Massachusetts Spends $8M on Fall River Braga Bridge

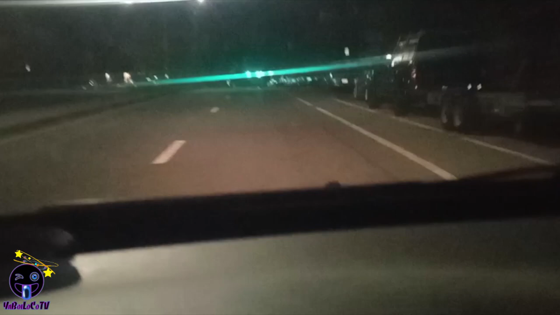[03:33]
Not so lit. Mind you, I'm driving really late at night, but as soon as the sun goes down, you can't see a f***ing thing. So if your dog Bingo, Fido, or Smokey the Cat runs in the road, I'm probably going to run it over. Fall River. Plymouth Ave. Not so lit. Alright, alright, alright. I think you get the idea.